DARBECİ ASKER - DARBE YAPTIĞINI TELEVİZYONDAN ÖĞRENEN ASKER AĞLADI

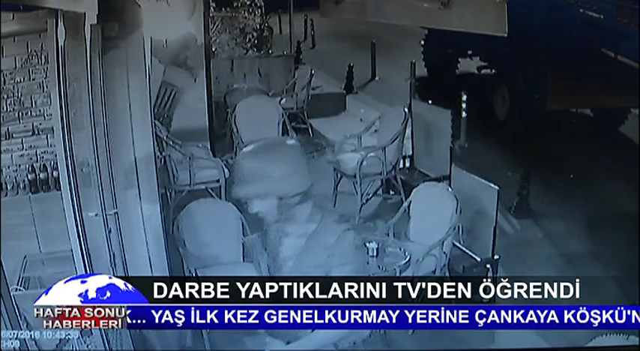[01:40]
Onlar da kafenin önüne geldi. Beden dilleri her şeyi anlatıyordu.